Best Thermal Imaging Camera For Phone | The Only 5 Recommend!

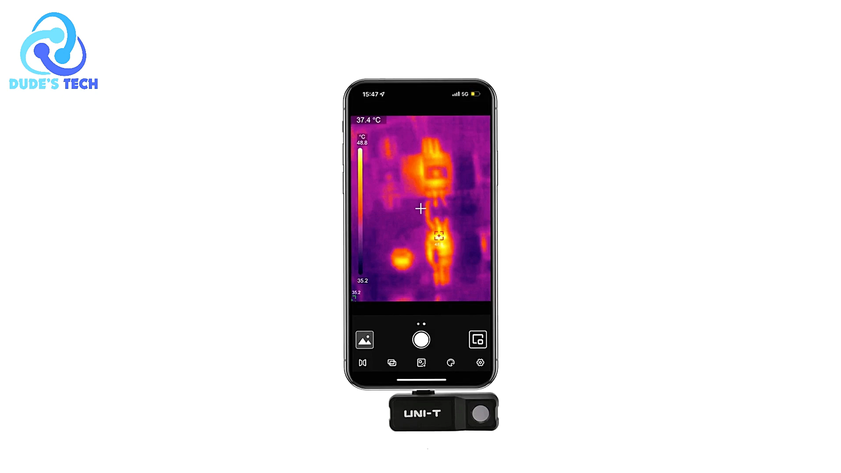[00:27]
On screen: spot 37.4°C
The UniT-UT120MS Thermal Imaging Camera is a compact, portable module designed for smartphones, providing users with a professional-grade thermal imaging experience.
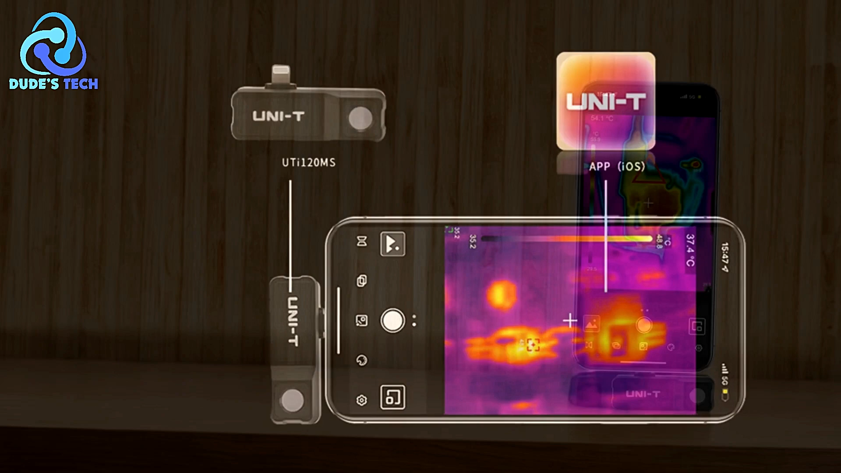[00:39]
With a temperature detection range from minus 20 to 400, this device allows for a wide array of applications,
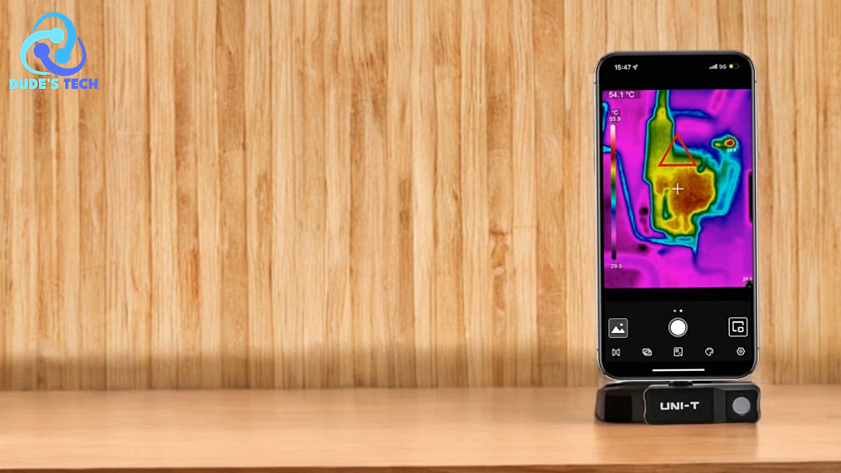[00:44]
On screen: spot 54.1°C
such as troubleshooting HVAC systems, detecting heat sources, and performing home inspections.
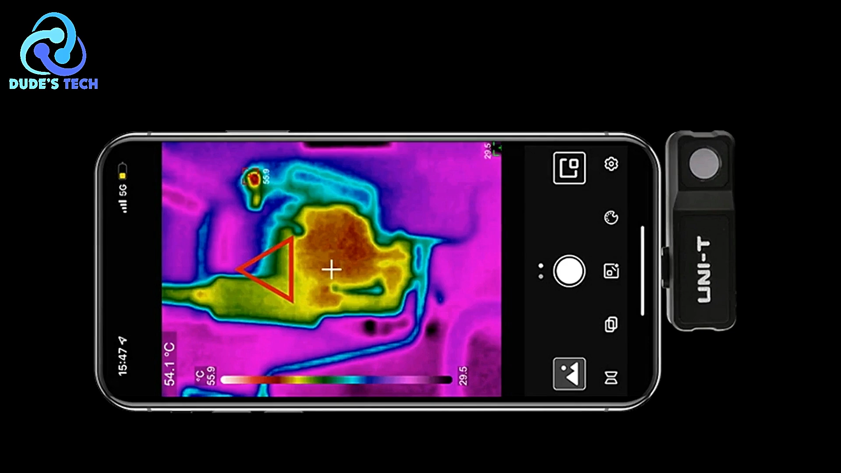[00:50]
On screen: spot 54.1°C, scale top 55.9°C, scale bottom 29.5°C
The UniT-UT120MS offers high-quality imaging, fast response times,
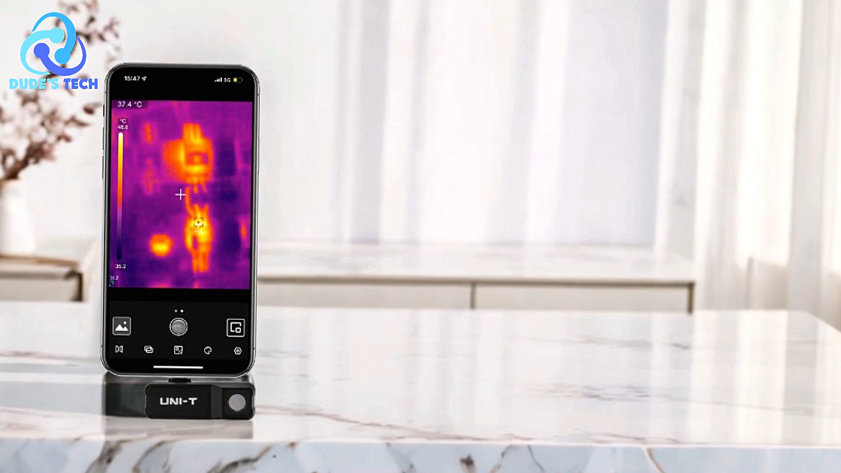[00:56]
On screen: spot 37.4°C
and useful features like image capture, video recording, and customizable thermal modes.
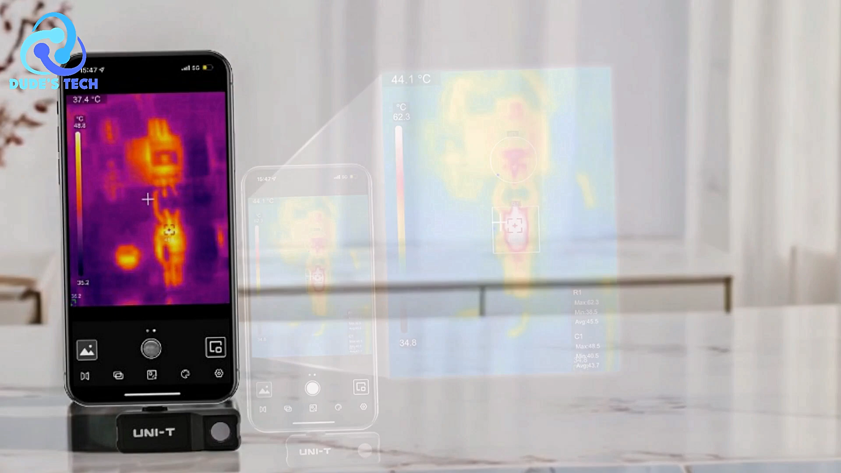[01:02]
Below is a detailed breakdown of the pros and cons of this thermal imaging camera.
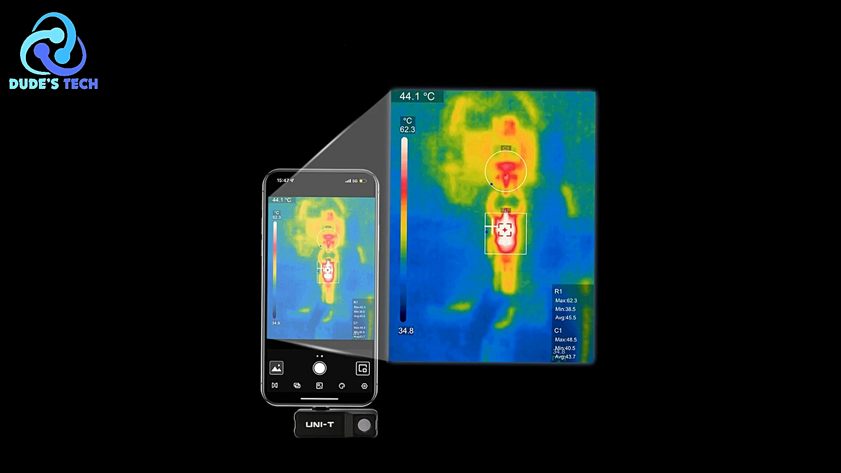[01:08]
On screen: spot 44.1°C, scale top 62.3°C, scale bottom 34.8°C
Pros Wide temperature detection range,
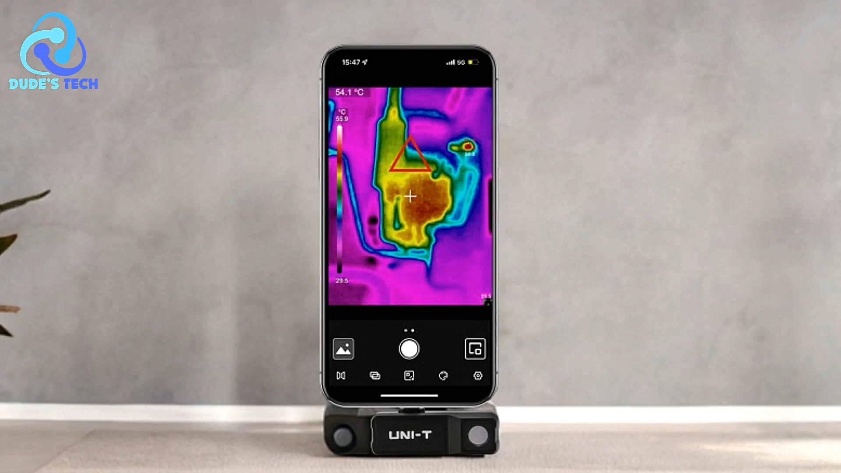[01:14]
the ability to measure temperatures from minus 20 to 400 makes the UT120MS suitable for a variety of applications, from basic home inspections to more complex industrial use.
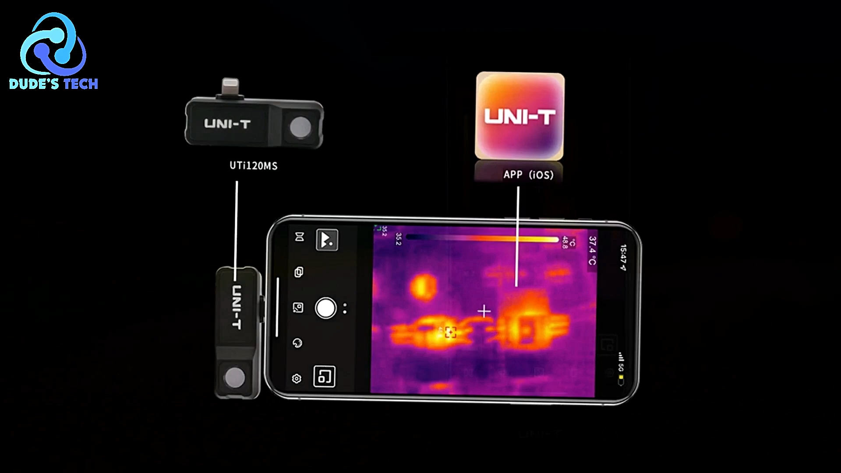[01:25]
Whether it's for checking HVAC systems or investigating heat sources, the camera provides accurate readings across a broad spectrum.
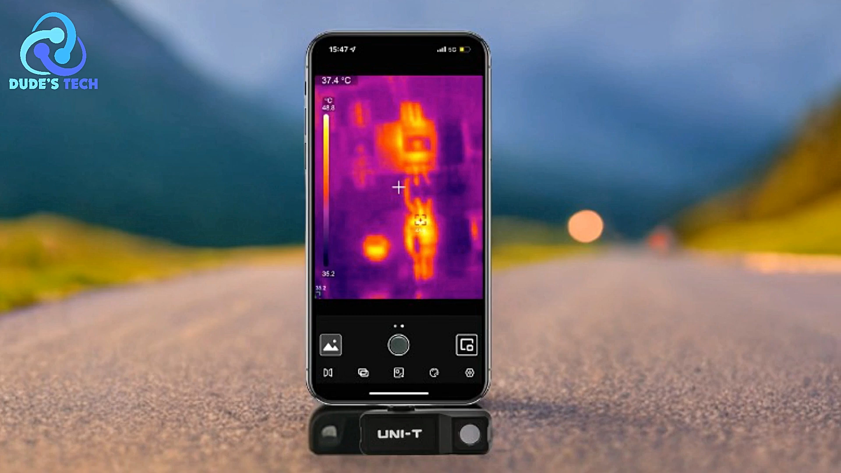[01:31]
On screen: spot 37.4°C
Compact and portable, this device is designed for convenience. It's compact and easily attaches to smartphones, making it a portable solution for those on the go.
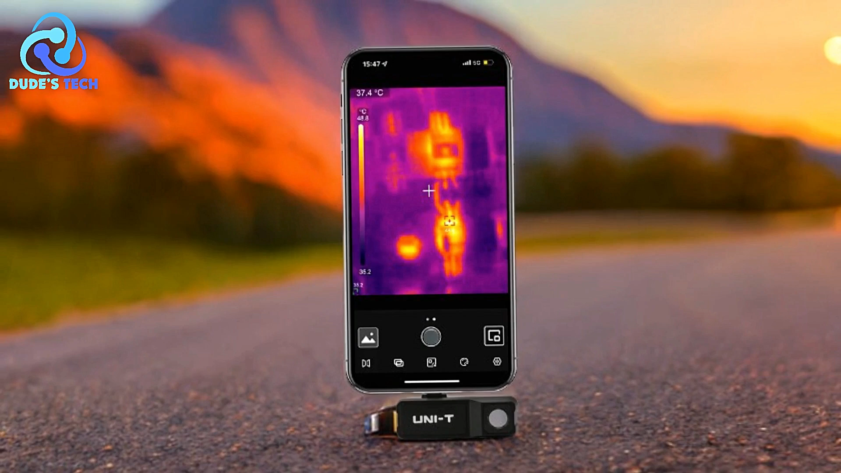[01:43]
On screen: spot 37.4°C
Users can easily troubleshoot issues without needing to carry bulky equipment.
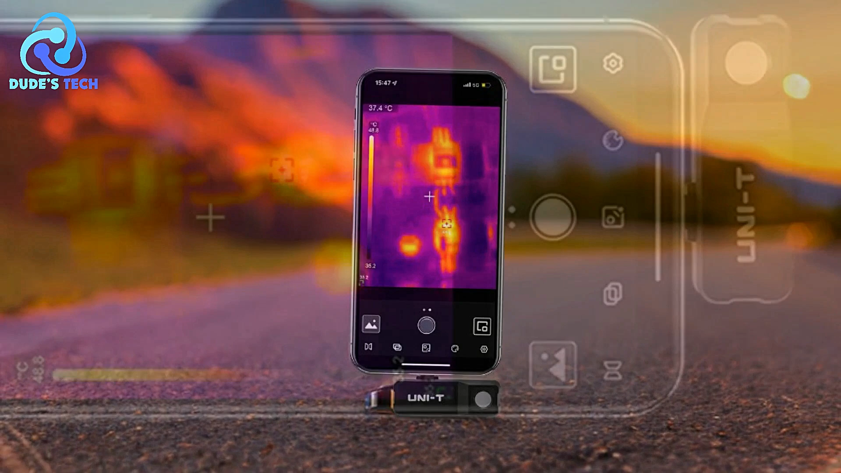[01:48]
On screen: spot 37.4°C
High-resolution thermal imaging with an IR resolution of 120x90, the camera delivers clear, detailed images.
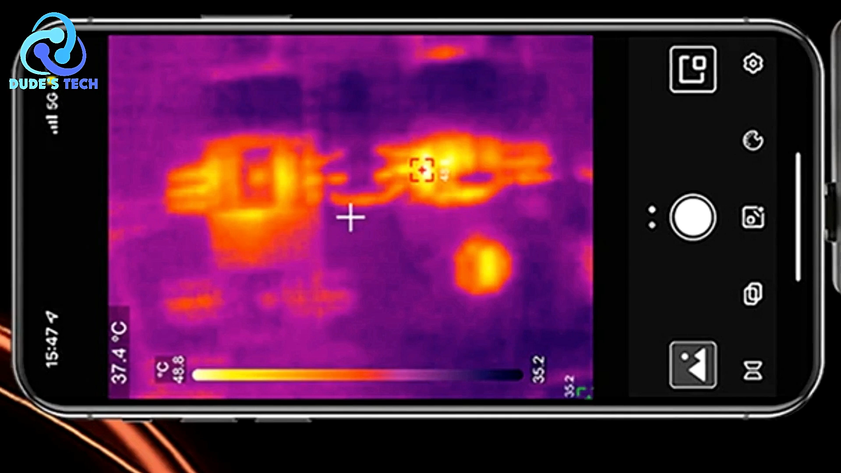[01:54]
On screen: spot 37.4°C, scale top 48.8°C, scale bottom 35.2°C
This is particularly beneficial when diagnosing complex problems, as the sharpness of the images aids in identifying heat patterns more effectively.
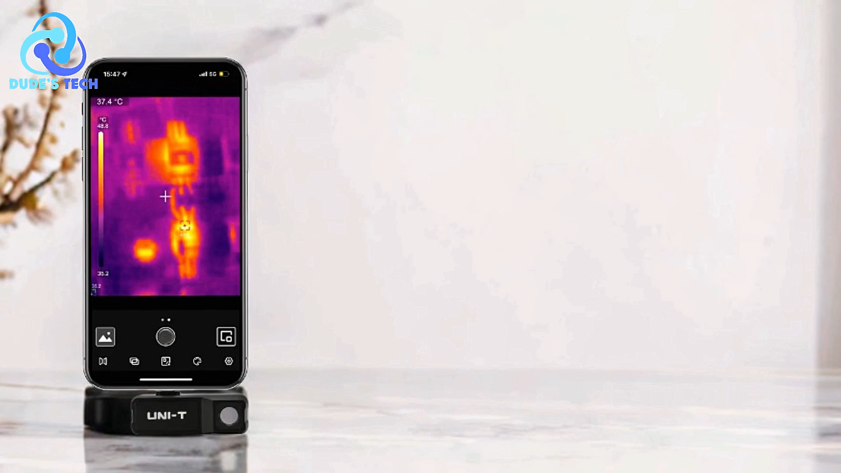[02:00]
On screen: spot 37.4°C
Multiple image and color modes,
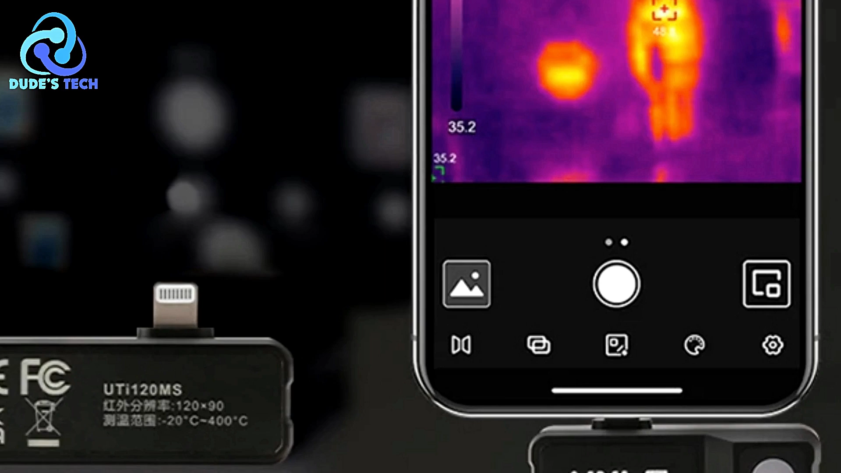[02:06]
the three available image modes and seven color palettes, give users flexibility in how they visualize and interpret heat data.
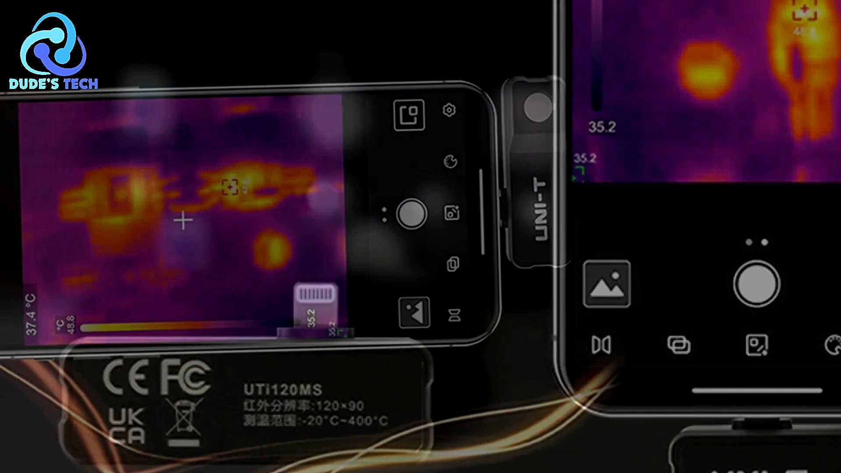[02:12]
Fusion mode blends thermal and visual imagery, helping users to understand the thermal landscape with greater clarity.
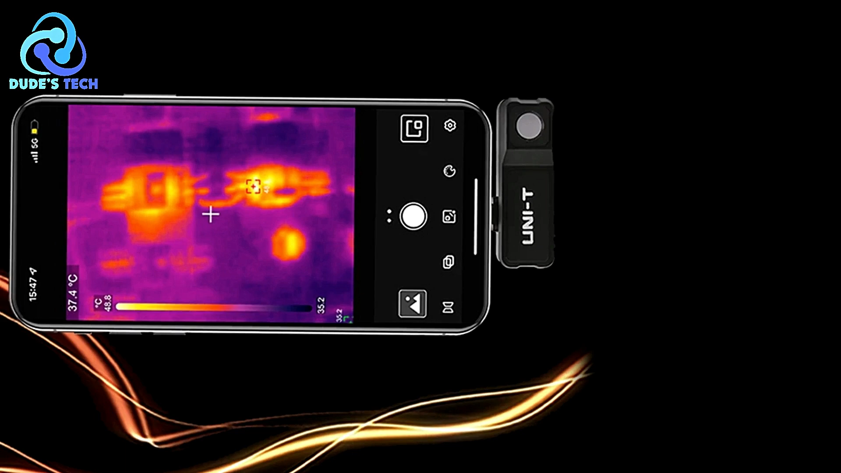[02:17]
On screen: spot 37.4°C
Bones Cons Moderate IR resolution Moderate IR resolution,
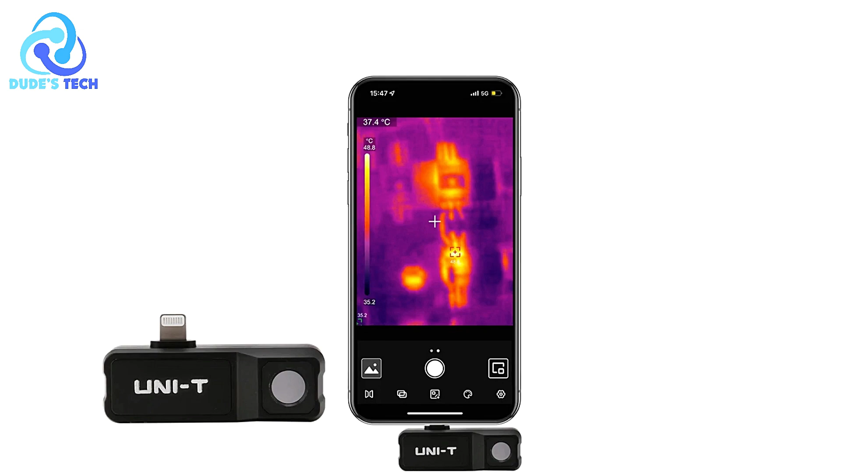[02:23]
On screen: spot 37.4°C, scale top 48.8°C, scale bottom 35.2°C
while the 120x90 IR resolution is suitable for most home and small industrial tasks,